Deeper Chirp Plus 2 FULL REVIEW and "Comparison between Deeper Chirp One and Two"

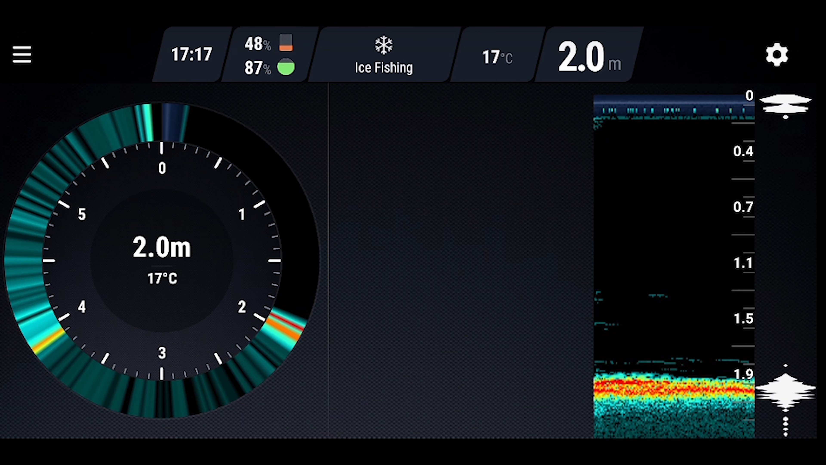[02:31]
On screen: depth 2.0 m, water 17°C
It connects to your phone with a fish deeper app.
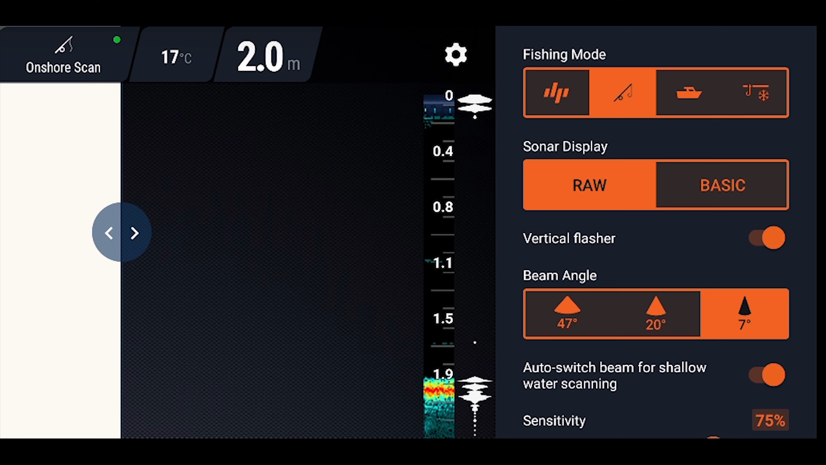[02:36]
On screen: depth 2.0 m, water 17°C
I really dig the app which has got plenty of options and is pretty simple to use. Before we get into the app let's quickly chat about Chirp technology. Briefly.
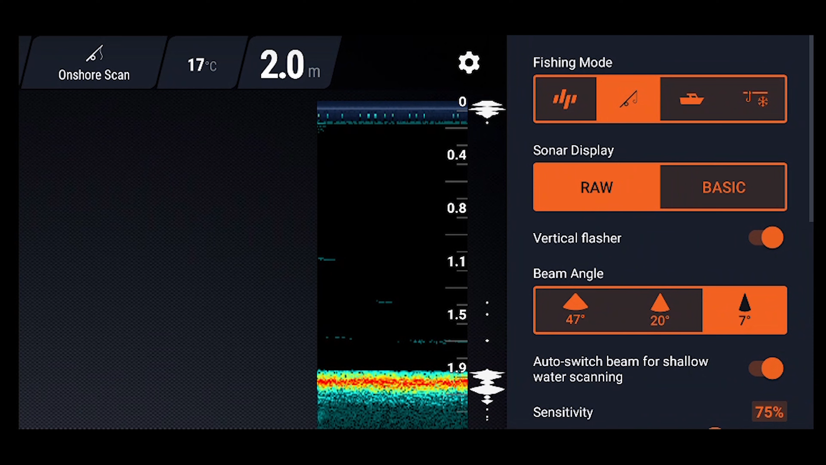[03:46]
On screen: depth 2.0 m, water 17°C
DP or standard mode which just uses the sonar and turns off the GPS.
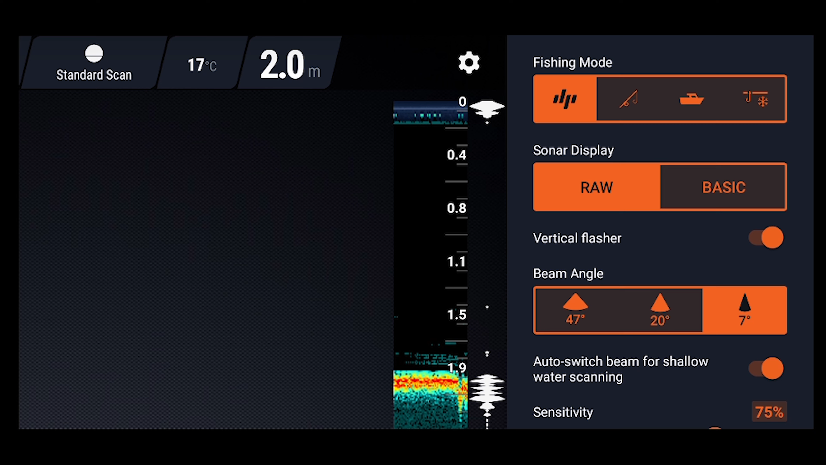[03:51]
On screen: depth 2.0 m, water 17°C
Onshore GPS mode for when you're on the bank and casting.
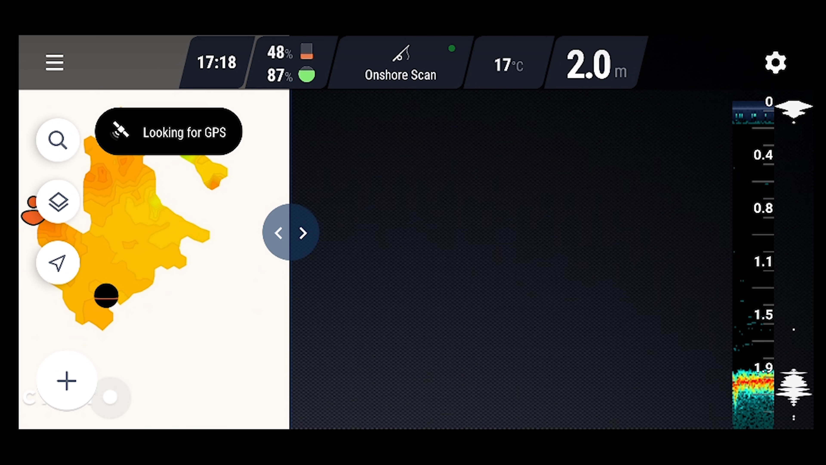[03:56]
On screen: depth 2.0 m, water 17°C
When you're using it in this setting the Deeper Chirp Plus uses the GPS Chirp
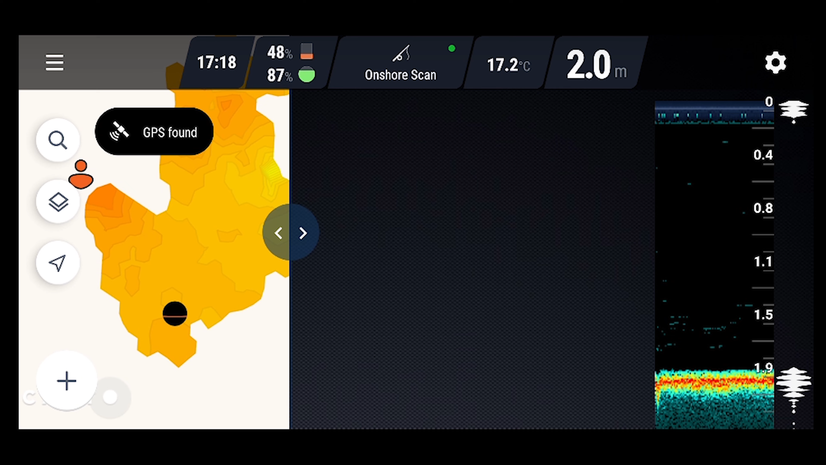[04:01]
On screen: depth 2.0 m, water 17.2°C
Sonar together with the GPS where it makes a
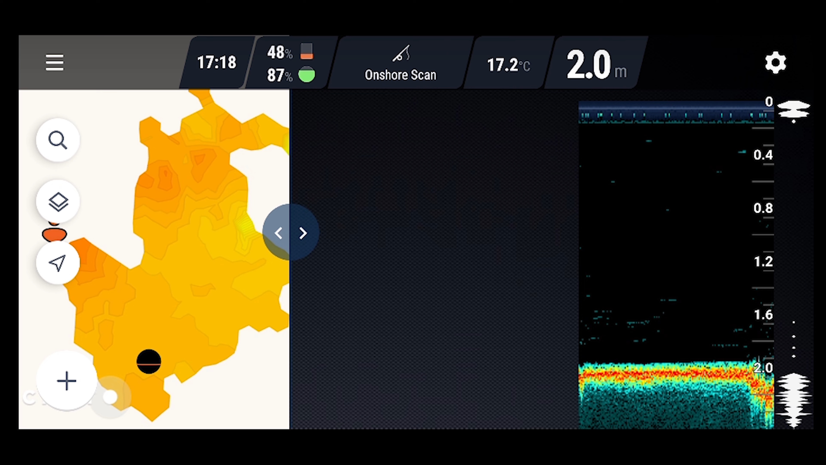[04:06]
On screen: depth 2.0 m, water 17.2°C
bathymetric map for you as you are casting and using it. It's very useful and you can go back into the history and check it out.
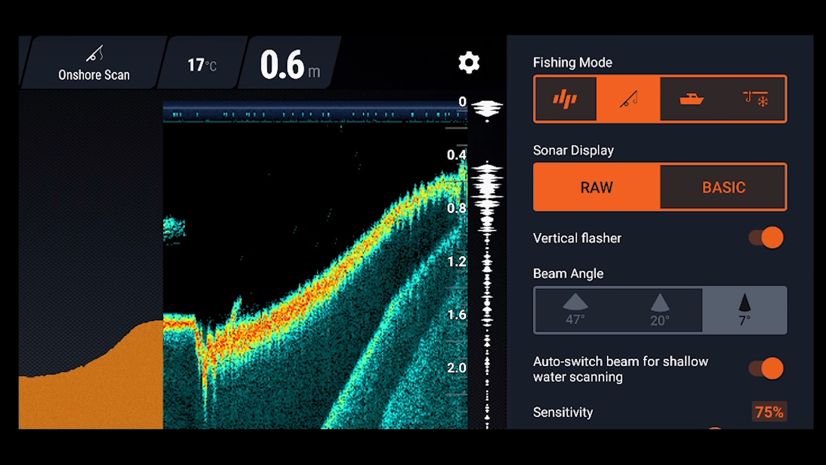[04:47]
On screen: depth 0.6 m, water 17°C
Then you have the vertical flasher which helps you see the intensity of the signal. Then we have the three beam angles.
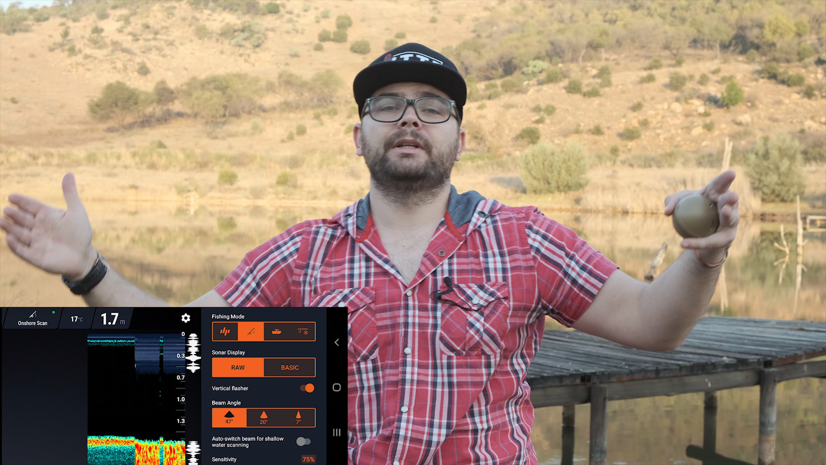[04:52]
So you have your wide which scans at 47 degrees for searching large areas at once. Then you have your medium which is in between your narrow and your wide. Then you've got narrow which is seven degrees.
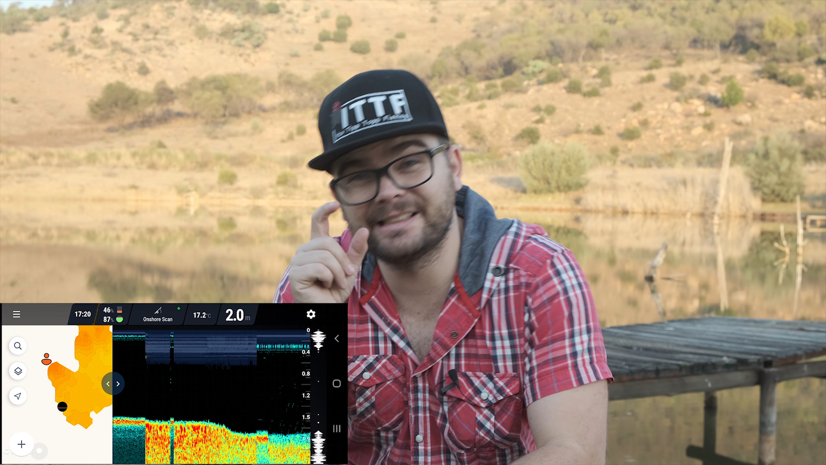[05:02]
On screen: depth 2.0 m, water 17.2°C
So medium is 20, narrow is seven degrees. This really helps pinpoint where you want to put your bait. It scans a very very small area and you can decide where you want to put your bait and what's nice is when you send your lead down you can watch it go underneath your Deeper and you
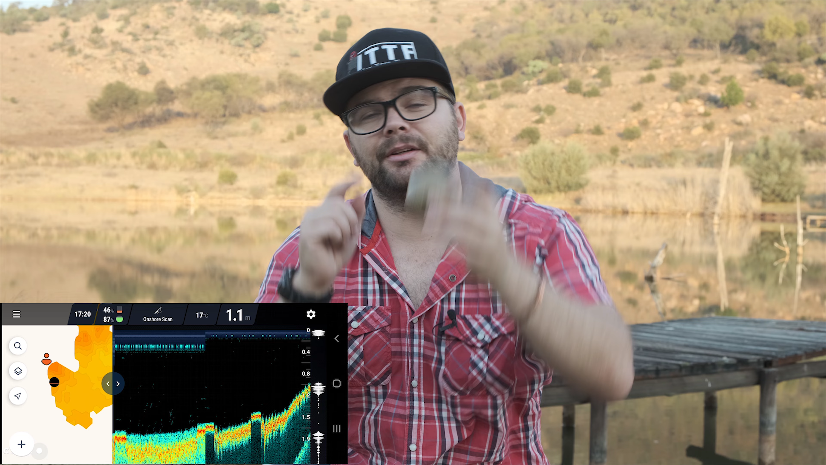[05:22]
On screen: depth 1.1 m
can make sure your rig is on a flat surface and not in a weed. Or you can put it in the weed if you want to and if that's what you want to do.